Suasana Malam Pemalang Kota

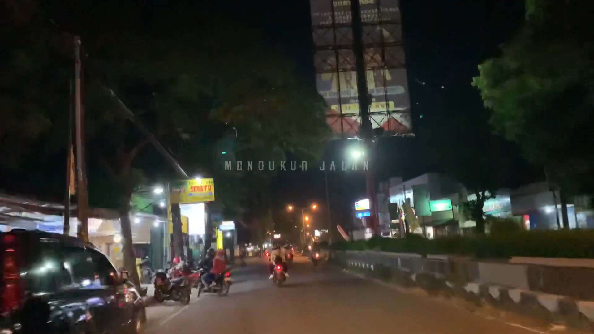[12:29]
Terus Ini Ada Lesan Aldan Kemudian Bakso Sedayu Ini Dua Tempat Makan Yang Cukup Ramai Kemudian Ini Indomaret Sob Sebelah
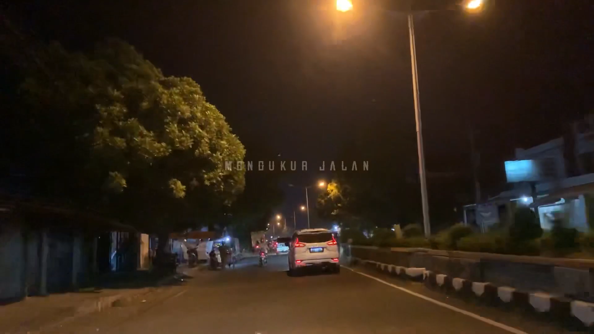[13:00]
Begitu Terus Nanti Jus Peter Juga Buka Di Indomaret Deket SMA Negeri 2 Pemalang Atau Yang Seberangnya SMA Negeri 2 Juga Ada Jus Peter Nah Ini Sebelah Kiri Pokoknya Disini Ada Jus Peter Jusnya Recommended Enak
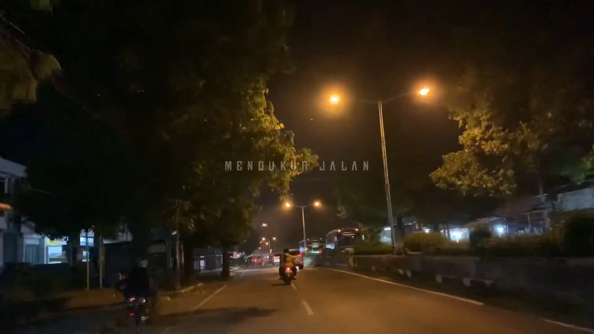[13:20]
Terus Ini Juga Sebelah Kiri Ada Pusat Perbelanjaan Sebelah
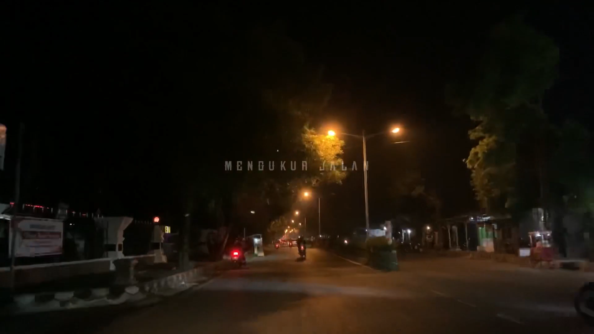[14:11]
Apalagi Nah Ini Disebelah Kanan Kami Seberangnya Kantor Babda Itu Ada Salah Satu
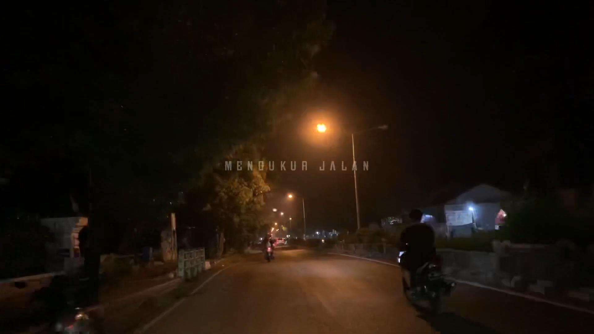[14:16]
Angkringan Yang Cukup Fenomenal Jadi Banyak Anak Muda Yang Nongkrong Di Angkringan Tersebut Nah Informasinya Yang Pemilik Angkringan Ini Mantan Safe Di Hotel Atau Mantan Koki Di Hotel Jadi Ya
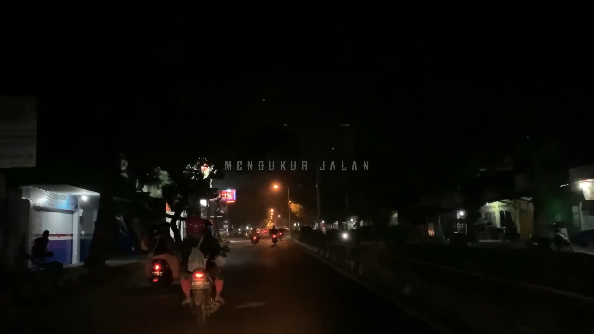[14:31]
Mantap Enak Dan Banyak Anak Muda Yang Pada Nongkrong Disitu Terus Kita Memasuki Wilayah Timurnya Jalan Jenderal Sudirman Atau Desa Taman Dan Kelurahan Beci Sob Disini Baruman Taman Asri
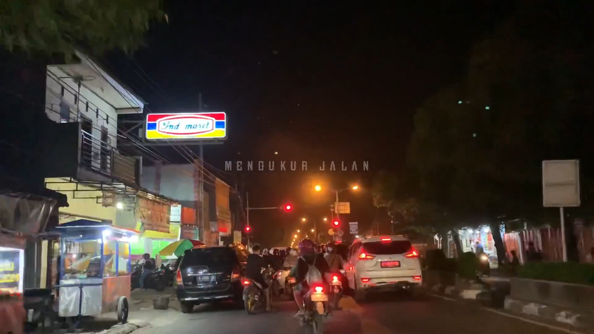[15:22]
Pemalang Jadi Nanti Bisa Tembus Ke Si Randu Baik Yang Mau Ke Randu Dongkal Banyumas Dan Sekitarnya Itu Keluar Tol Itu Lewatnya Sini Jalur Ini Yang Ke Kanannya Arah
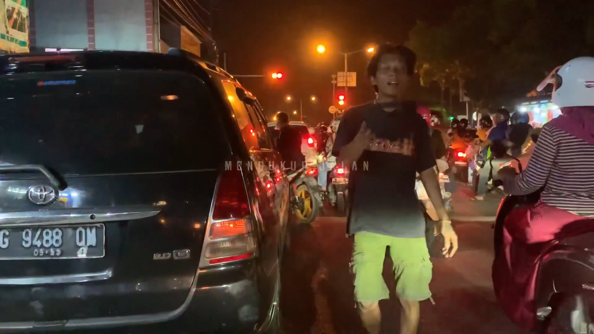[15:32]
Banjar Dawa Kemudian Via Kaliglang Lewat Jalan Dr. Wahidin
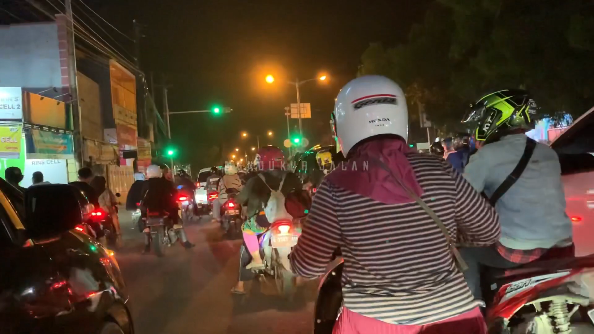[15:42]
Jadi Ini Malam Minggu Suasanya Sangat Ramai Disini Juga Banyak Pengamen Pengamen Dan Anak Anak Pang Ini Ya
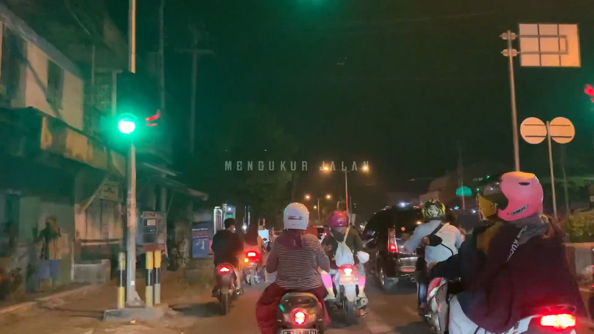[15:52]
Kami Sudah Melihat Beberapa Kali D Tertibkan Oleh Teman Satpol PP Tapi Ya Kembali Lagi Seperti Itu Jadi Gimana Ya
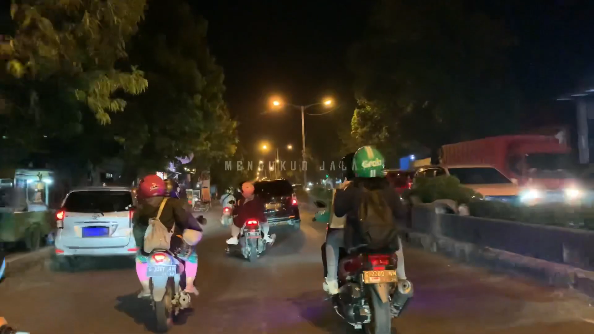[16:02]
Begitulah Dan Ini Alhamdulillah Jalan Perintis Kemerdekaan Yang Ke Arah Jembatan Ini Sudah Di Aspal Ulang Meskipun Tidak Terlalu Panjang Tapi Setidaknya Sudah Bagus Mudah Mudah Mudah Mudah